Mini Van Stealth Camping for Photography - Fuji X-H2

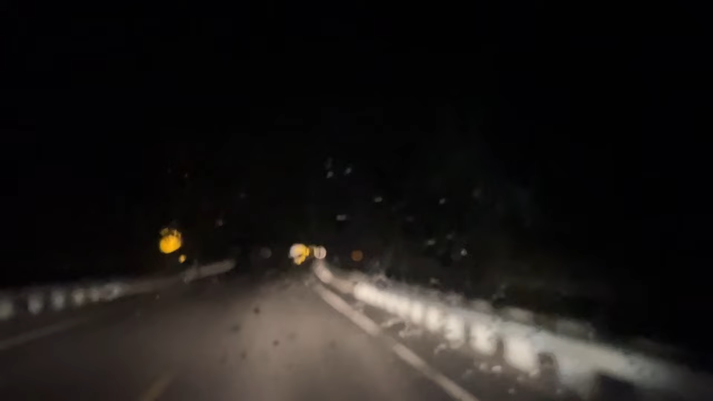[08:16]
And it wasn't until about 1 a.m. That I literally was like too tired to keep my eyes open, starting to go down a mountainous road.